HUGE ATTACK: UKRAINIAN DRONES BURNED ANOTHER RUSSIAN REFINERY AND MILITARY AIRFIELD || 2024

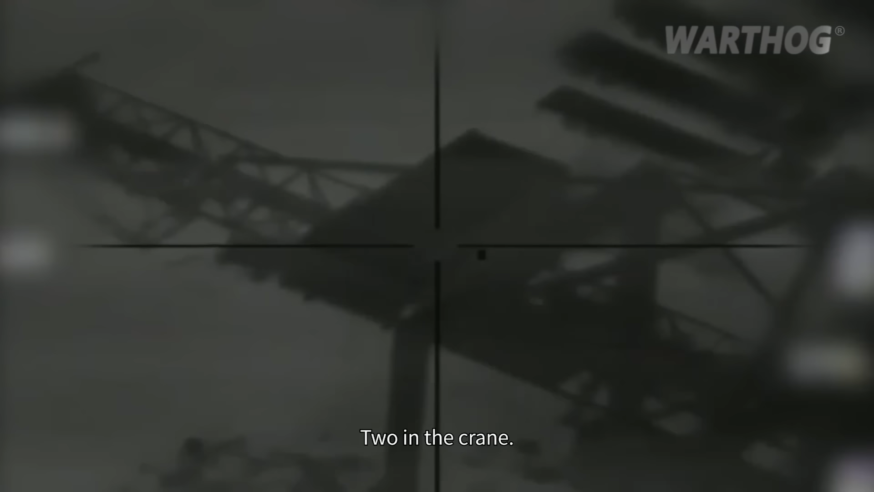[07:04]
striking several cargo cranes at the port of Al-Hudaydah during yesterday's retaliatory strike against the Houthi militant group in western Yemen.